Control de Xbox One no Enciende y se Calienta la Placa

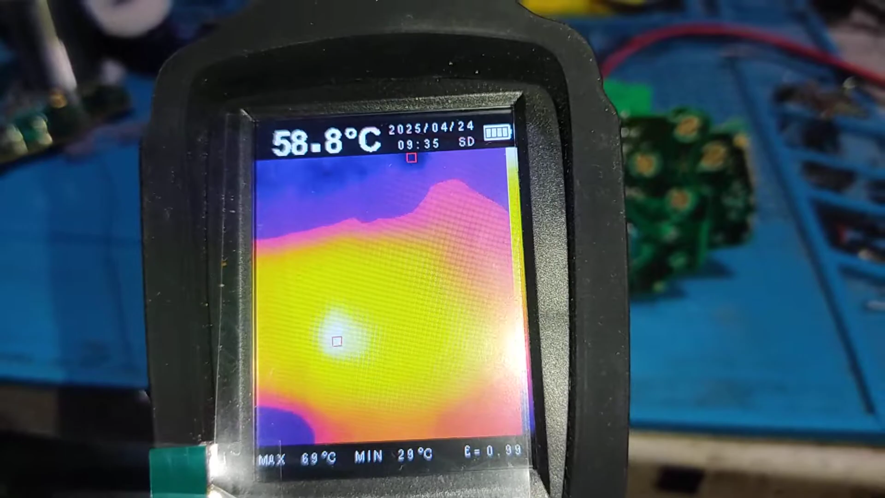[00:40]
On screen: spot 58.8°C, min 29°C
esta parte ya está llegando a 60 grados es más o menos en esta área de la cruceta aquí si yo toco pues
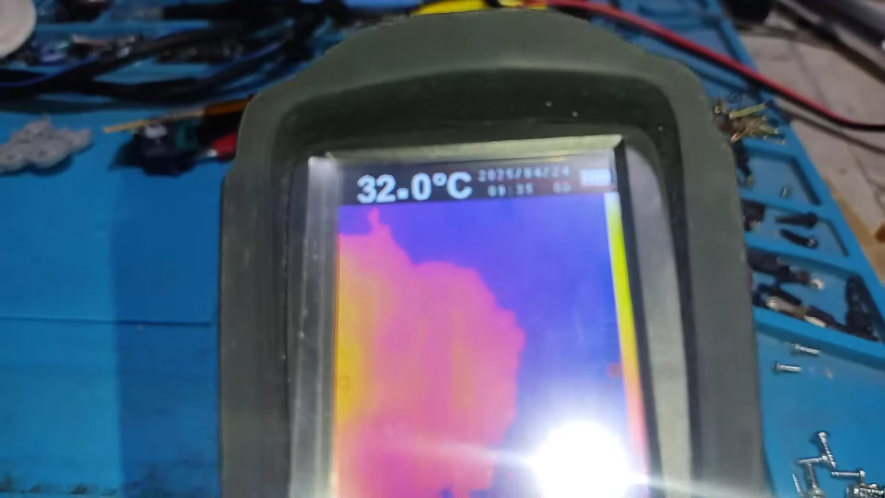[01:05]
On screen: spot 32.0°C
normalmente la que falla de eso la que tiene los reguladores de voltaje la que es de la del encendido en pocas palabras a la vuelta está igual está ahora sí que bastante caliente la placa
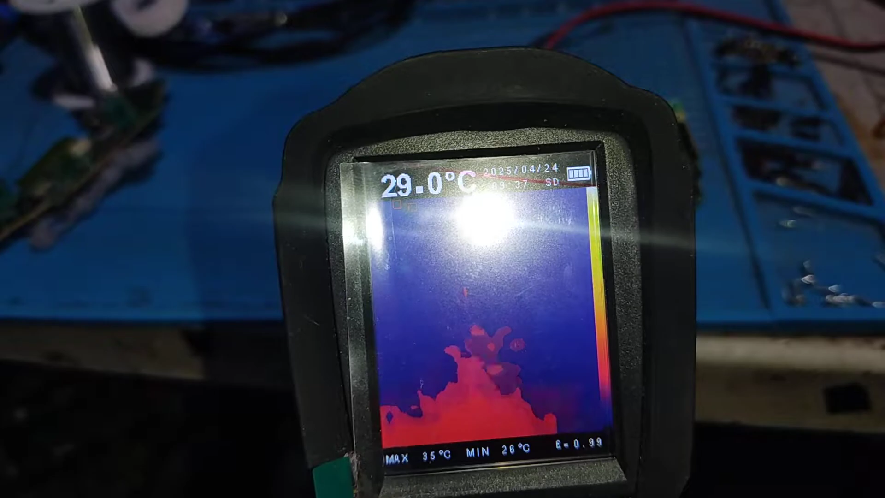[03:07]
On screen: spot 29.0°C, max 35°C, min 26°C
y realmente no hay una temperatura elevada
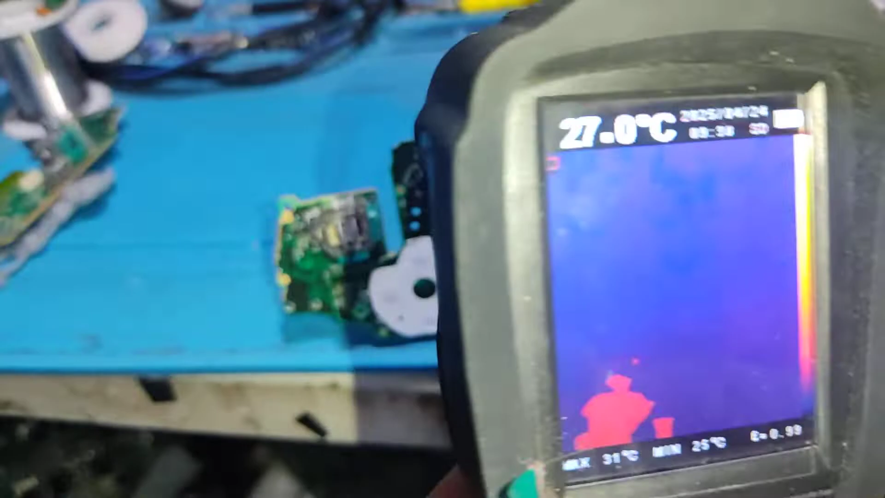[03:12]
On screen: spot 27.0°C, max 31°C, min 25°C
como pueden ver a comparación de la otra placa
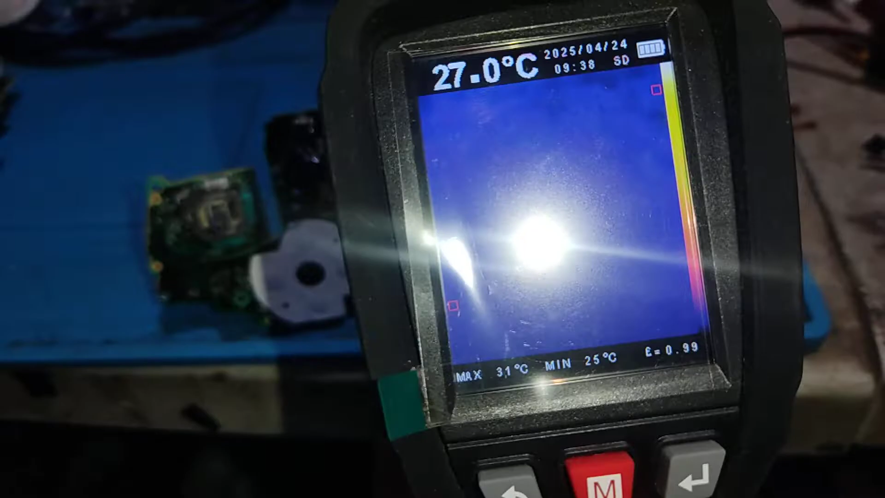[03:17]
On screen: spot 27.0°C, max 31°C, min 25°C
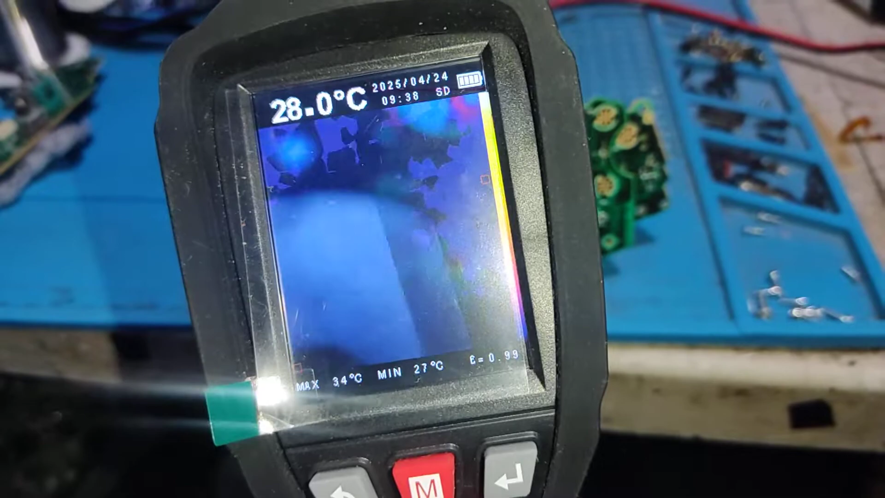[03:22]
On screen: spot 28.0°C, max 34°C, min 27°C
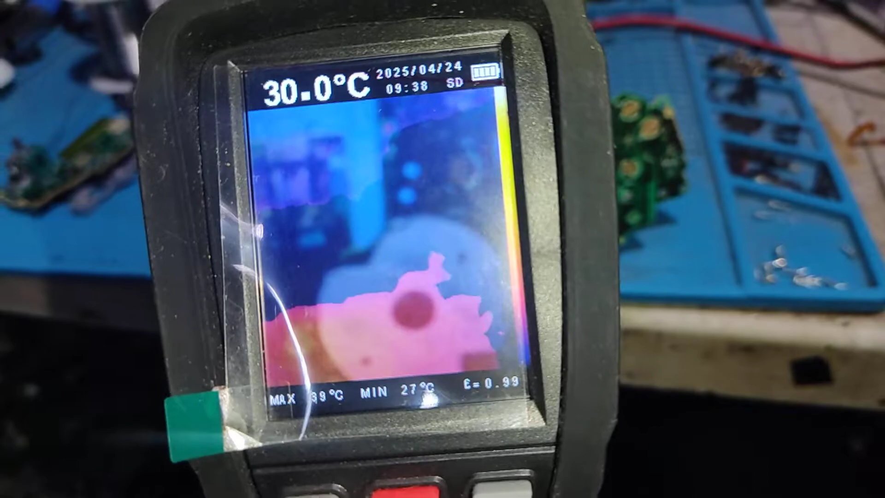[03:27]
On screen: spot 30.0°C, min 27°C
hay para que se va la cámara y el sensor de infrarrojo